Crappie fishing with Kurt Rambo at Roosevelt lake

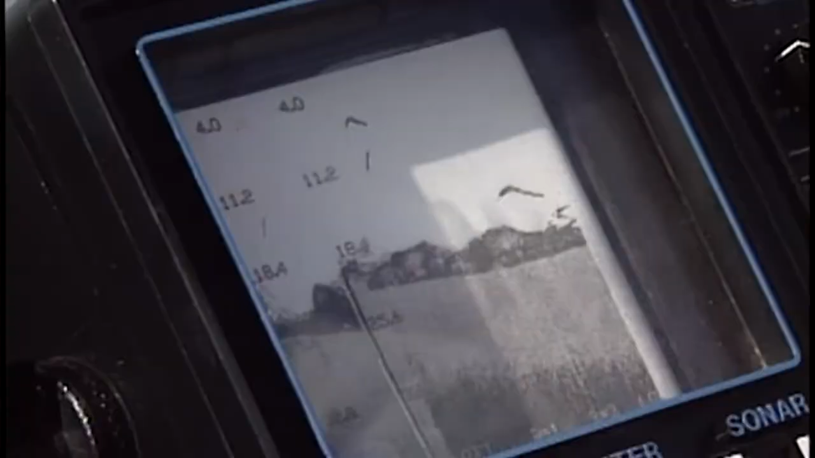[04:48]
Okay, you can see the bottom right here where the light gray stops.
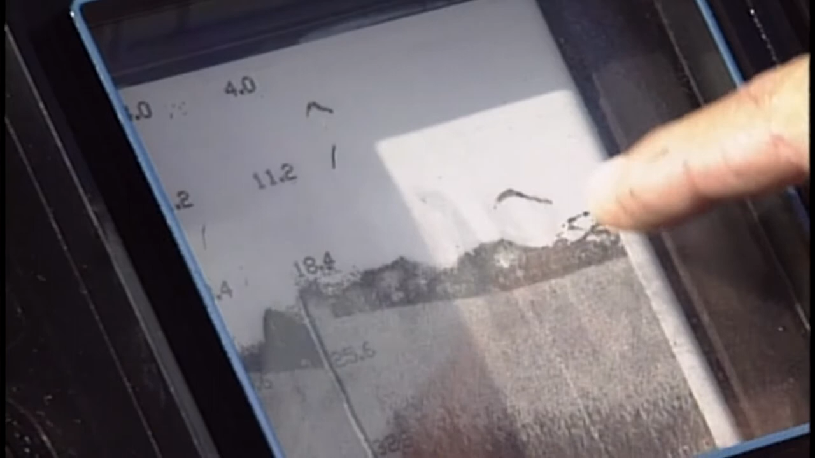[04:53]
And the dark, when you have dark above there before you're white, that's fish or brush. And I think this is mostly fish in here.
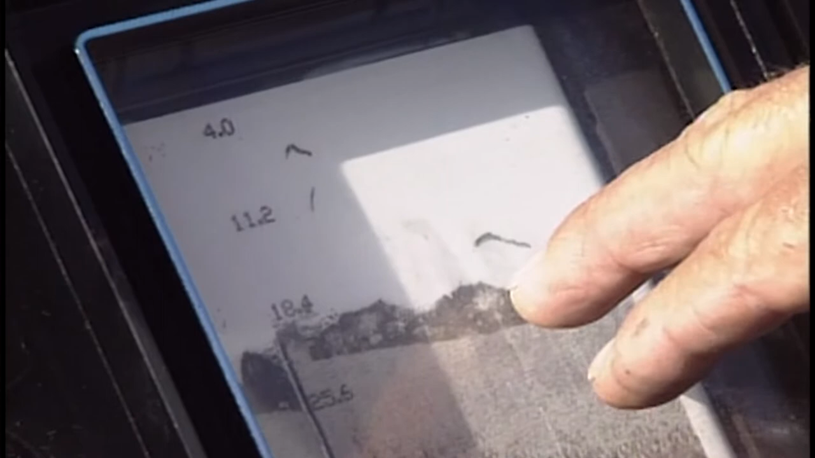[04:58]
You can see the bigger fish are laying on top. There may be some shad mixed in there.
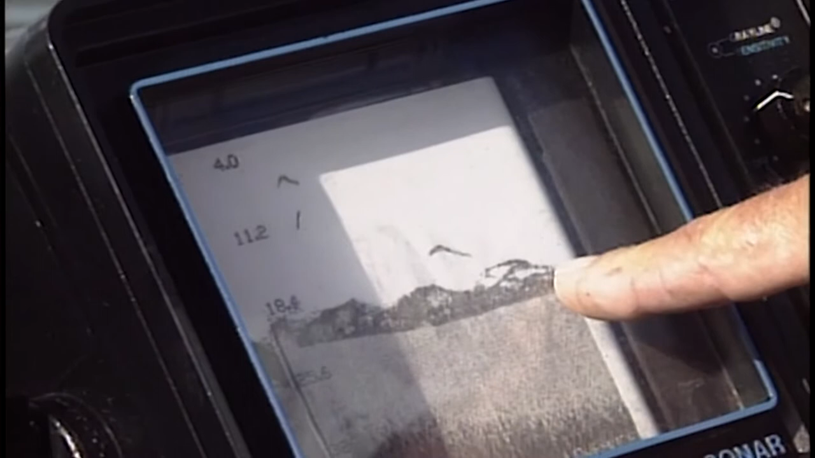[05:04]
But most of that dark stuff, anytime you find something like that, it's a good fishing area, because it shows something's in there.
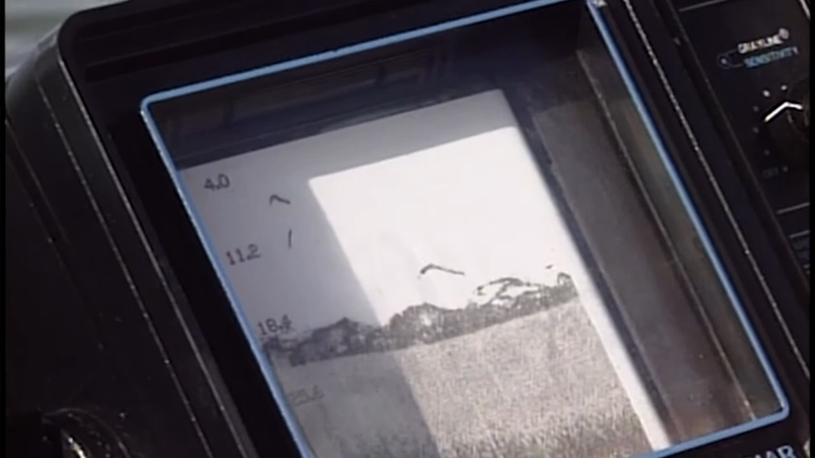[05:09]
Later on, we'll show you where it's just a gray and white, and there's no dark in between.
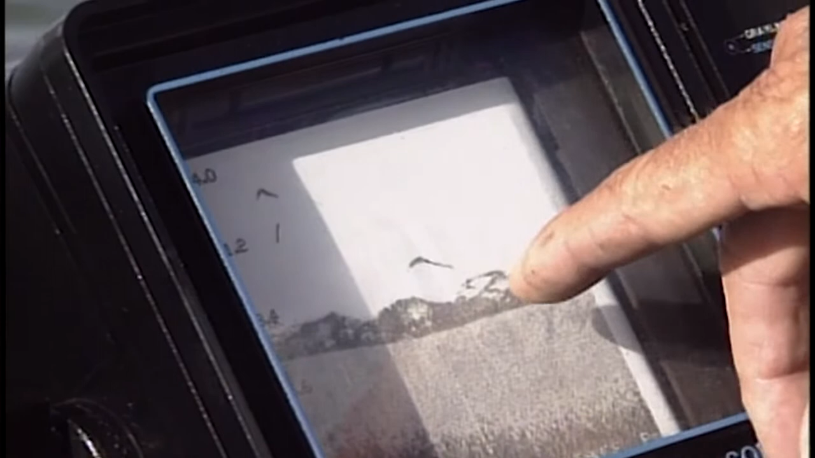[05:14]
That means it's... Just a solid line, then. Right, there's no fish in there. But right here, you can see a lot of...
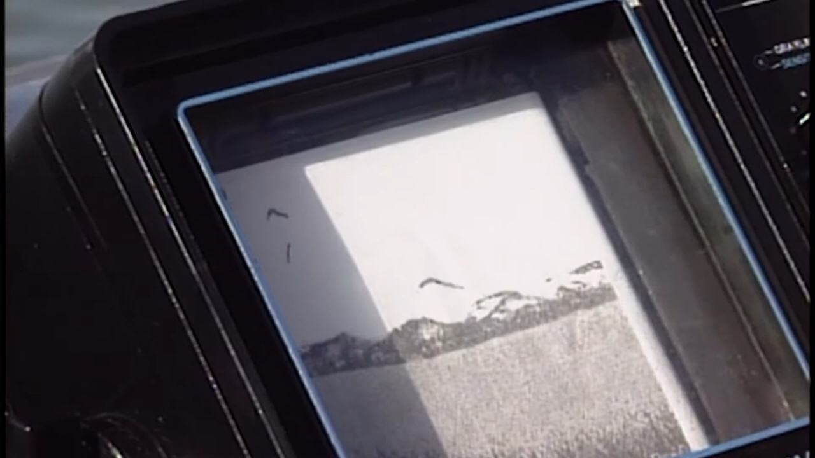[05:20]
Yeah, all of this stuff up in this area, the graft right here where I'm laying that grub, you can see those fish. We don't have much movement on the boat right now, so the fish, rather than getting the good arcs, there's really just basically a straight line. But that whole area right there that we just went over looks like it's just full of fish.
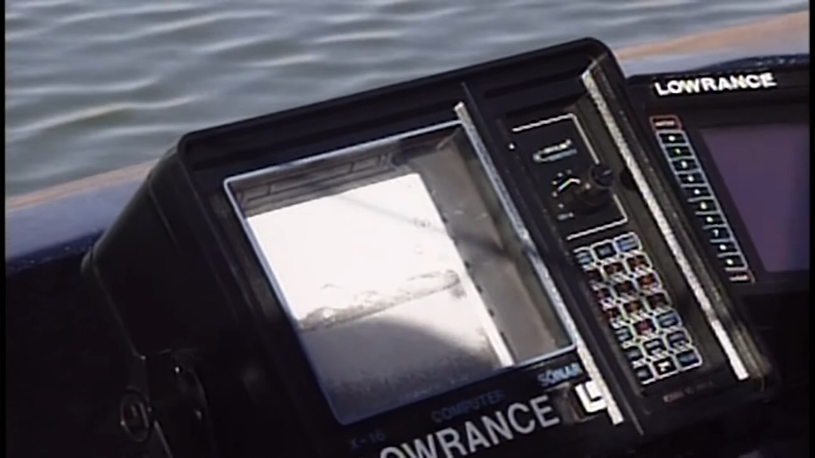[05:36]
So there's a whole covey of them down there. Most fish right here are going to be small. There's just a lot of small fish right here.